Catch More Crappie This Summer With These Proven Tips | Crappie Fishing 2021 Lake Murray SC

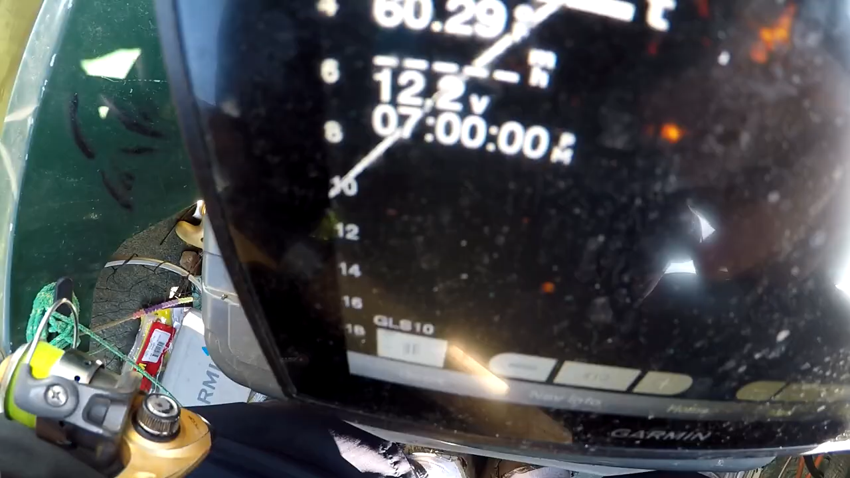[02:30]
well i don't think that thing's that says seven let me get my phone hold on that thing ain't wrong
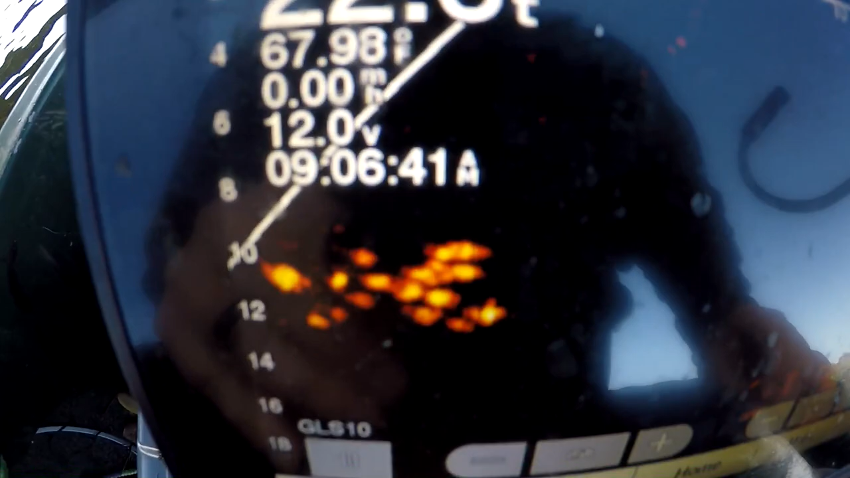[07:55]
so just give a little update it's 9 906 that's number 10
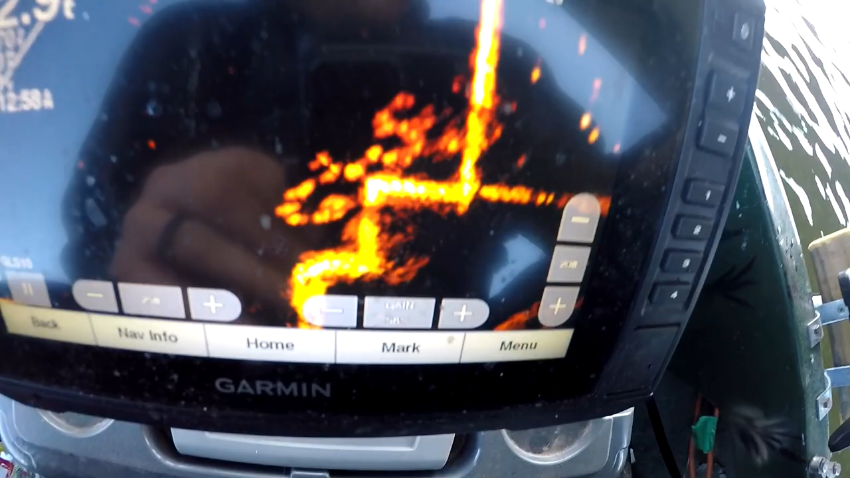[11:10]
and that's where i'm targeting i'm throwing directly to like you can see that's the first column that comes up that first line
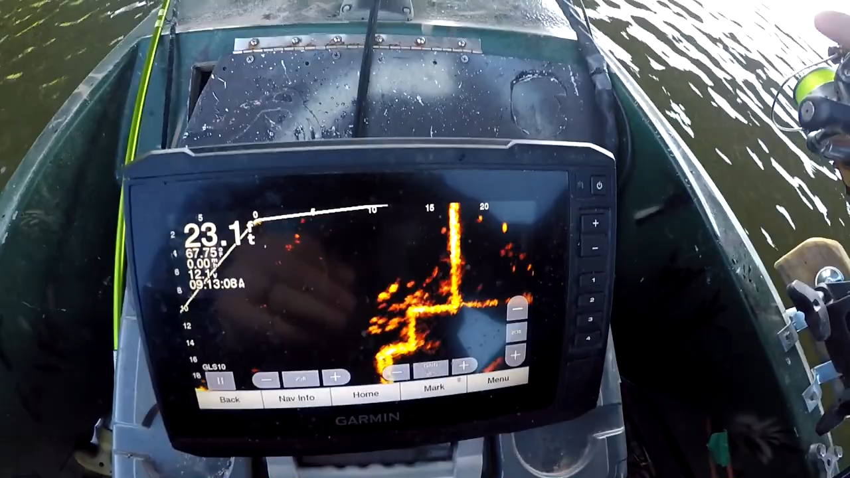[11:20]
and there's a ledge and it drops off i want to target where it drops off
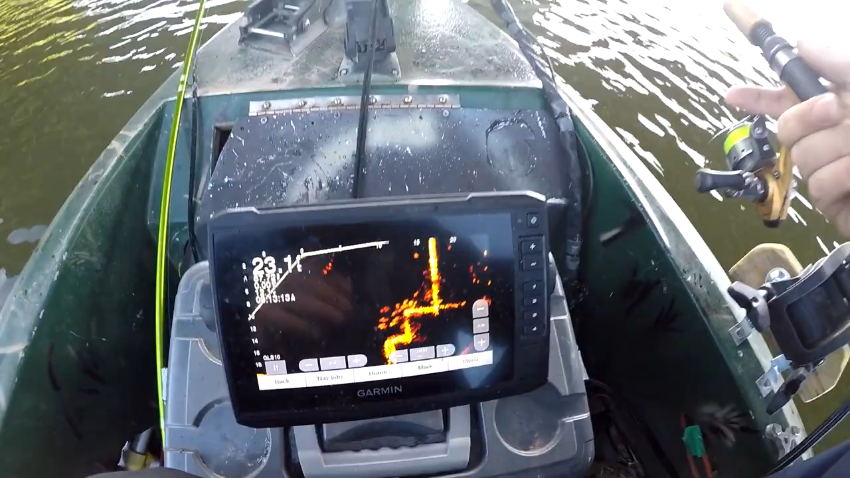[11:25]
essentially that's where the most active fish is these fish up here that's on this first column
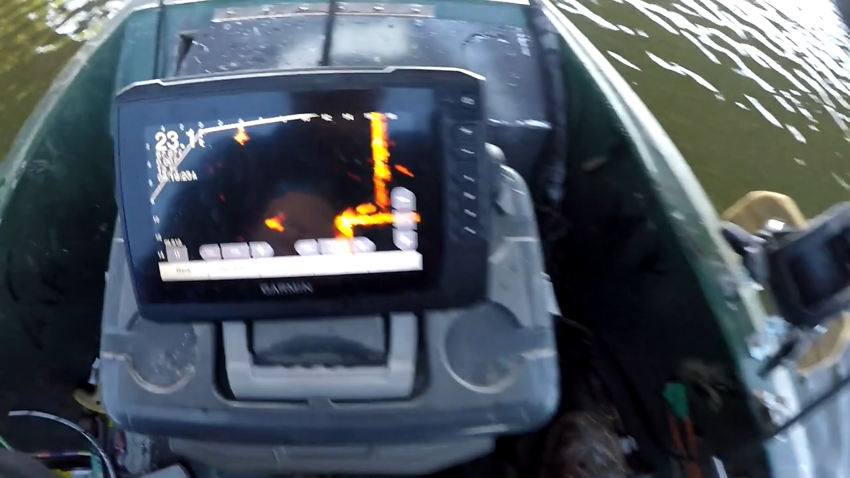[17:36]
yeah i believe that's a catfish right there y'all see him right down the bottom right of that pillar it's a long thing moving let's see if we can get a whole image of him
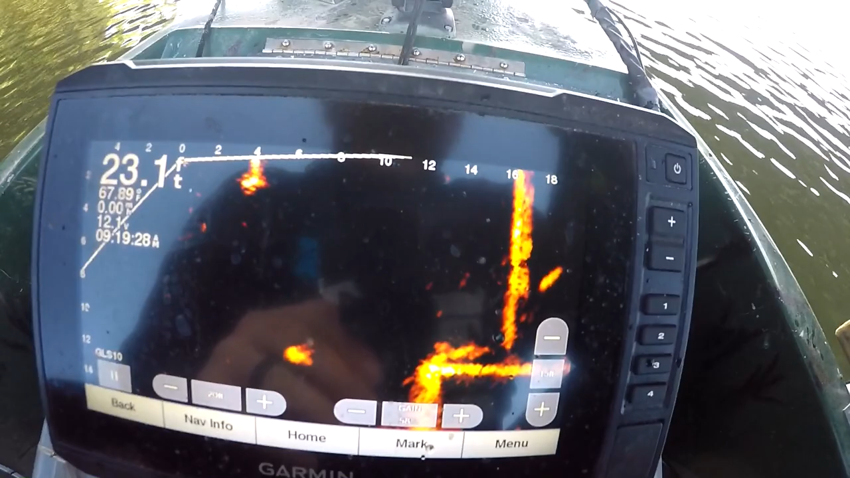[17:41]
On screen: depth 23.1 ft
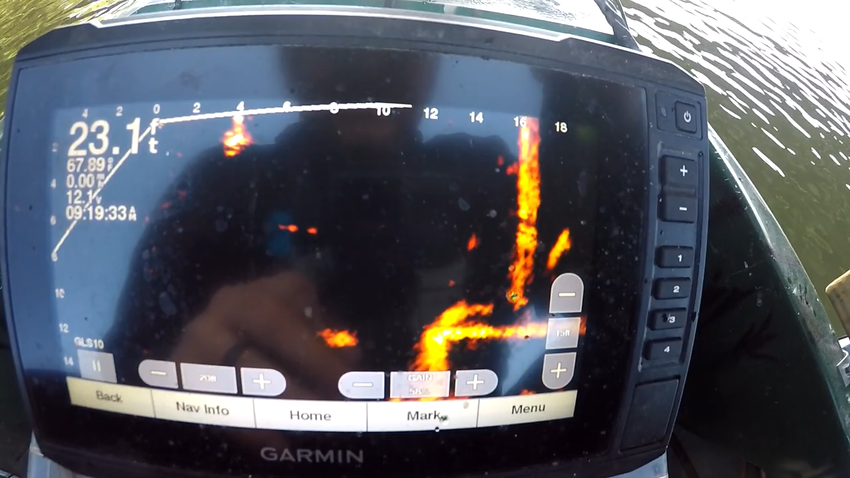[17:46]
yeah there he is right there
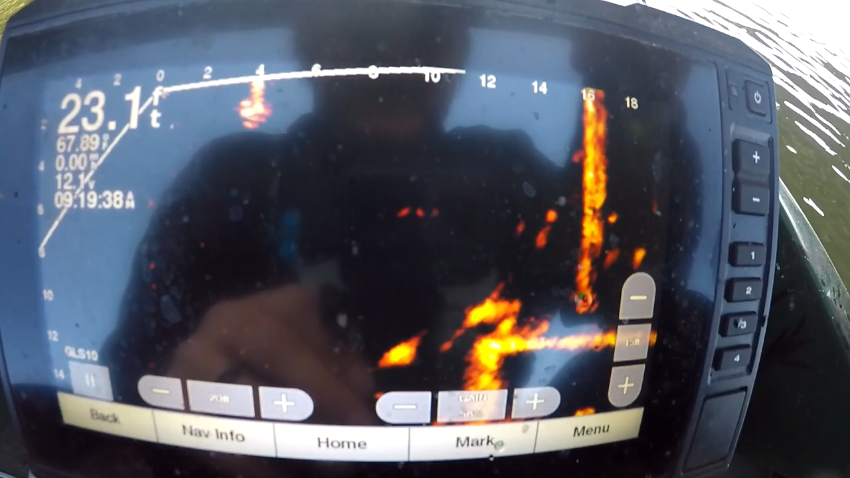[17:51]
that's a little catfish i believe that big dot right there is probably a catfish too he's so long so i mean i know that ain't a crappy i try to keep my life scope at 20 foot